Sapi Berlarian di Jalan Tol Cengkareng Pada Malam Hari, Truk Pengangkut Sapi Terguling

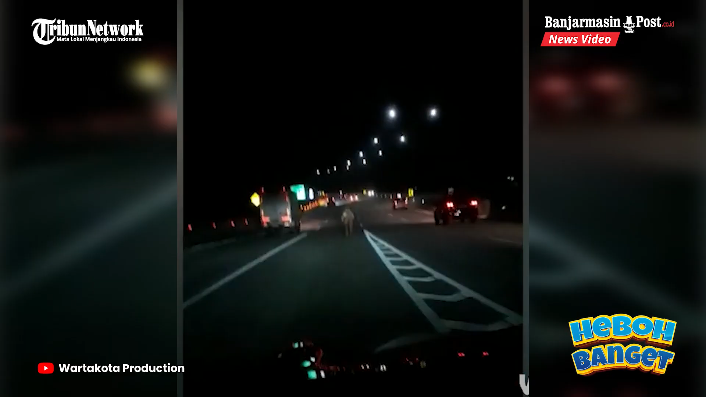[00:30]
sekitar pukul 20.00 waktu Indonesia Barat.
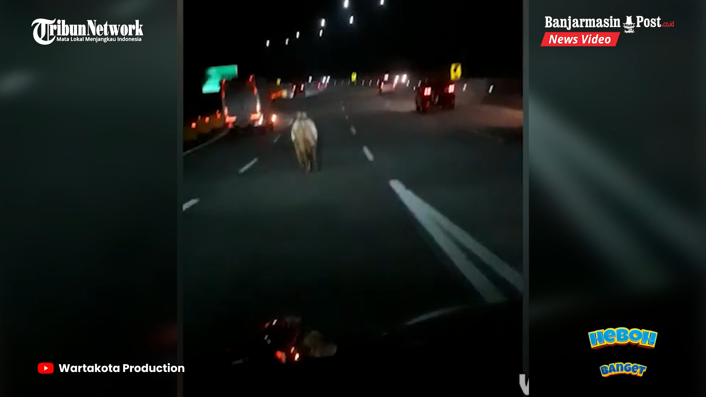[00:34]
Tidak hanya di tol Setiatmo, seekor sapi juga dilihat di lajur dua tol mengarah ke alam sutra Tanggerang.